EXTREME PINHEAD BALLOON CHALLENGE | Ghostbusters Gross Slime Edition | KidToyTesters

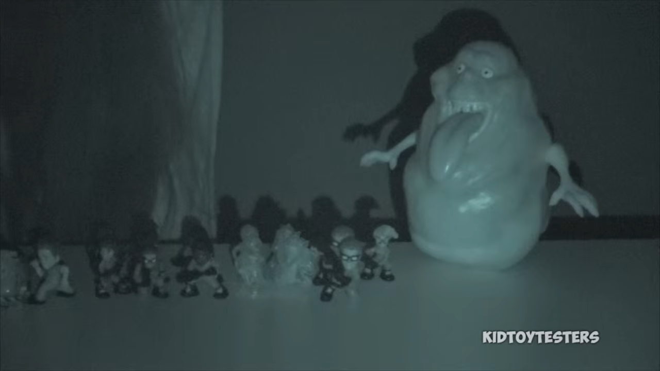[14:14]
Oh my gosh, Slimer looks really freaky in night vision. So you can kinda see them. Right there.
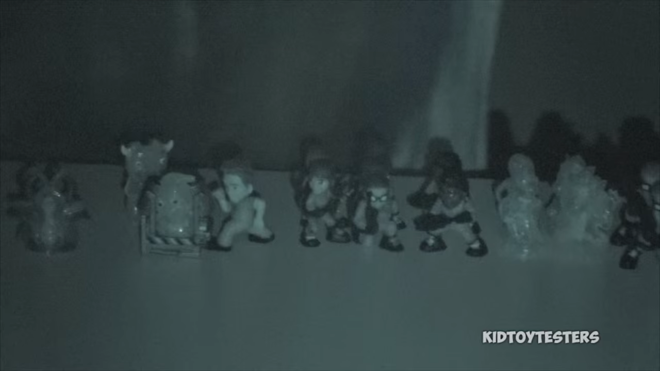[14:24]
Oh, I look kinda freaky too. My hair looks freaky.
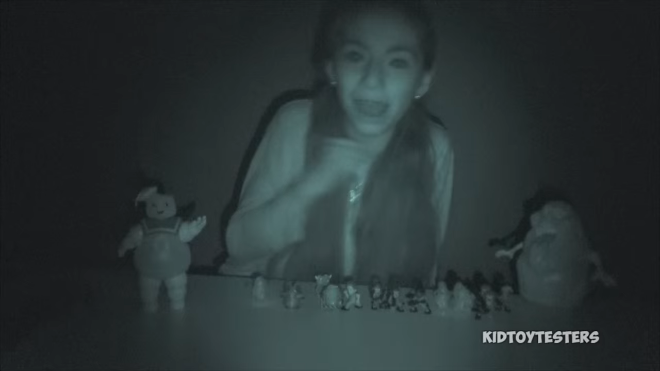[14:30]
Oh my gosh, that's really scary. Ah, that is really freaky. Okay, I'm scared someone's gonna pop up behind me or something. So lights on now. All right, shout out time.